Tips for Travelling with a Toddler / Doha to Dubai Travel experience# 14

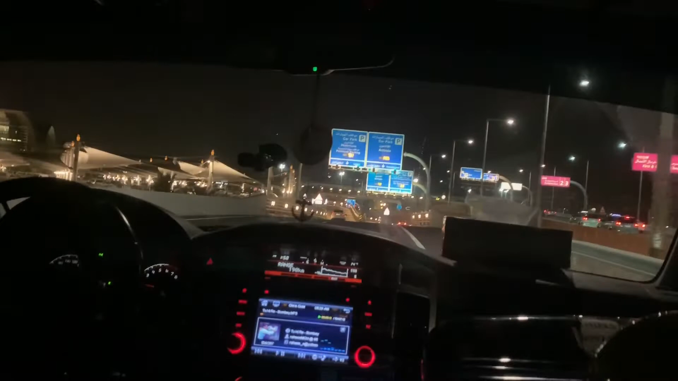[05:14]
ഇറങ്ങി ട്രാഫിക് ഒന്നും ഇല്ലല്ലോ രാത്രി, അതുകൊണ്ട് പെട്ടെന്ന് തന്നെ എയർപോർട്ടിൽ എത്തുകയും ചെയ്തു.